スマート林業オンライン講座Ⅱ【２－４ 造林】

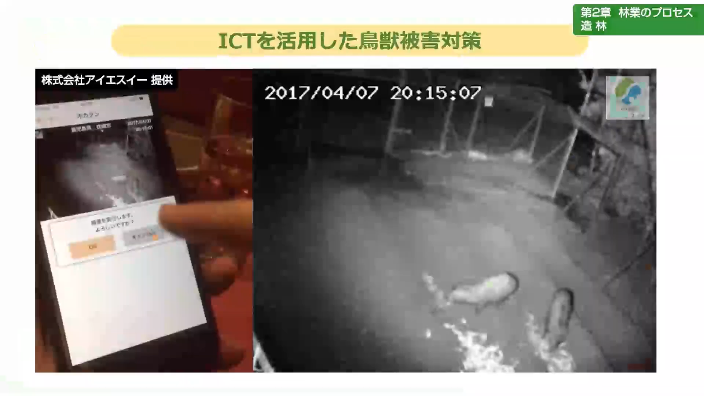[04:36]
また最近必要となっている長寿被害対策でも
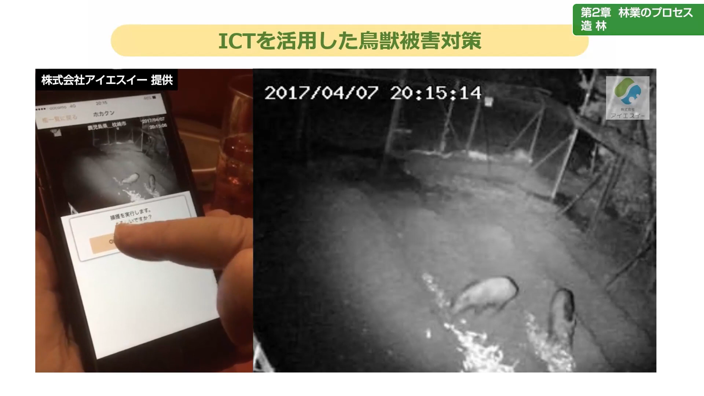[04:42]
動物が入ったらピピッとセンサーが起動してモニターで監視してシカオとかイノシシを捕らえる罠などICTが活用され始めています